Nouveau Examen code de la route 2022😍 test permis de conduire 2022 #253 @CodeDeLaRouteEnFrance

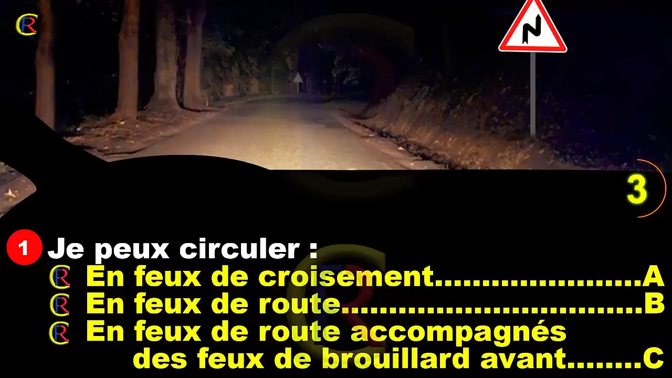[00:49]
Circulant de nuit, seul sur une route non éclairée, vous devez rouler en feu de route.
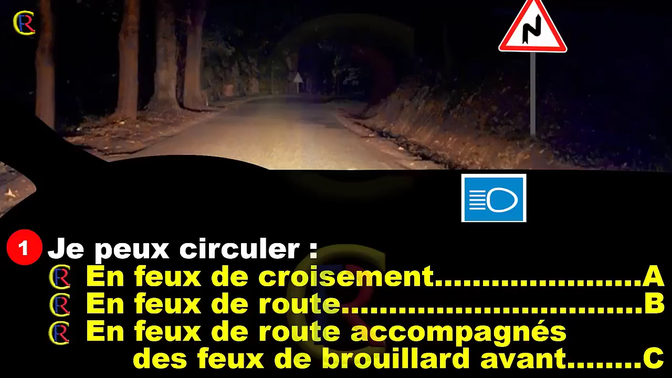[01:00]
Comme vous circulez sur une route sinueuse et étroite, vous pouvez compléter ces derniers par les feux avant de brouillard. Je vais tout droit.
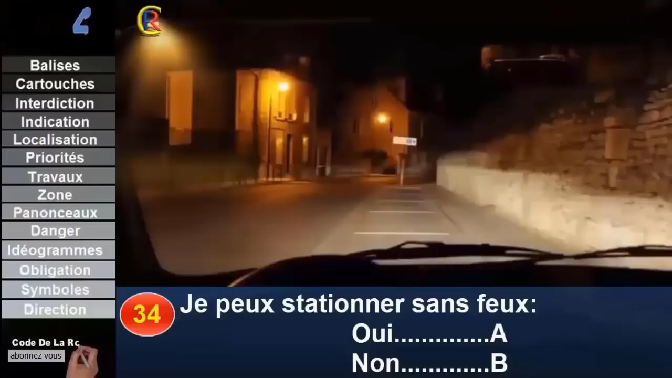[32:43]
L'éclairage public permet de rendre le véhicule visible à une distance suffisante. De plus, je stationne en dehors des voies de circulation. Je peux donc stationner sans feu. Bonne réponse. A.